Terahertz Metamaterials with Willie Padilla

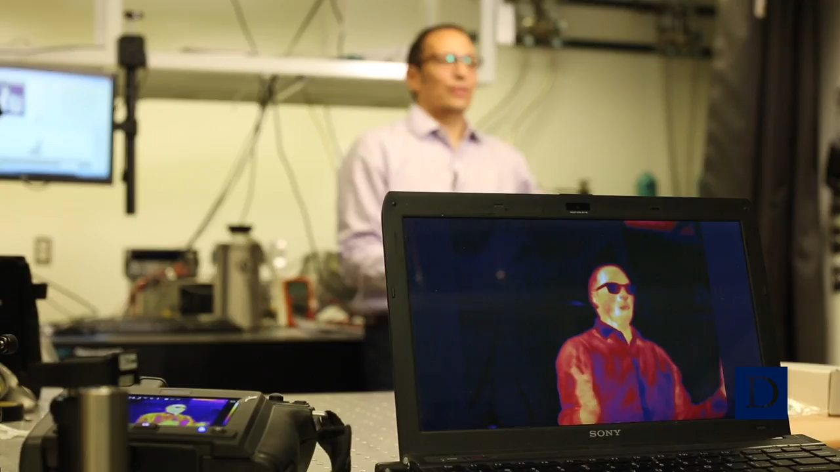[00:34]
The terahertz regime is a range that falls in between the microwave regime and the infrared regime. We're used to microwave from our microwave ovens and perhaps we
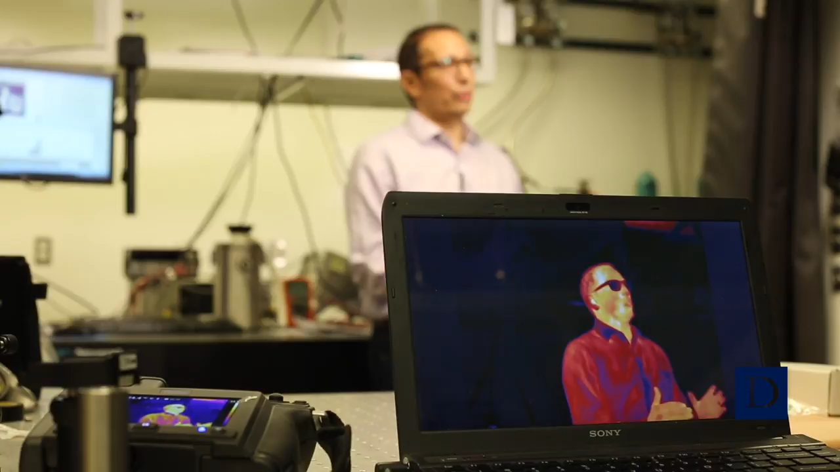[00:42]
know the thermal infrared regime because we can see heat with thermal infrared cameras.
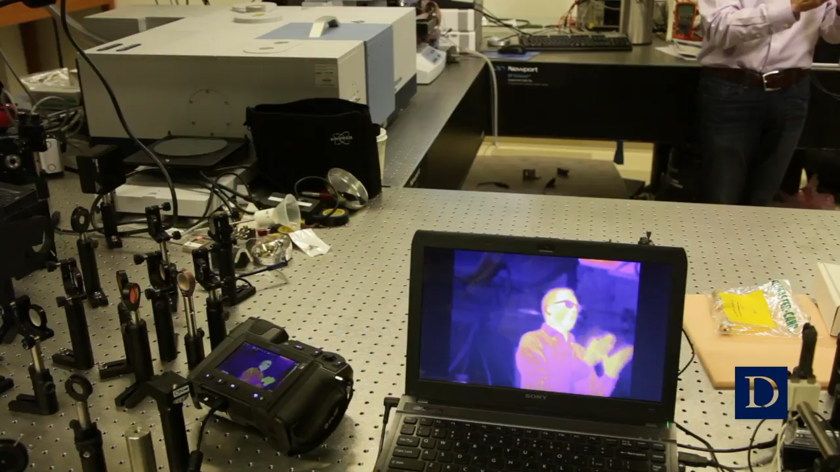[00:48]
The terahertz range falls within between those two ranges of the spectrum.